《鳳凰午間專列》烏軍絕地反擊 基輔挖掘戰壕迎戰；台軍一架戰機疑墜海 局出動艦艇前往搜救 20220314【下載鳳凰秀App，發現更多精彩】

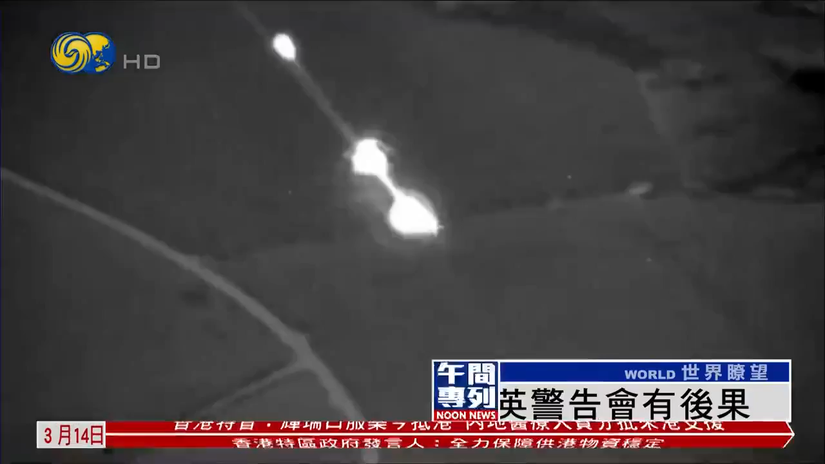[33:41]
俄方就发布视频显示俄军出动无人机侦察及摧毁乌克兰的火箭发射器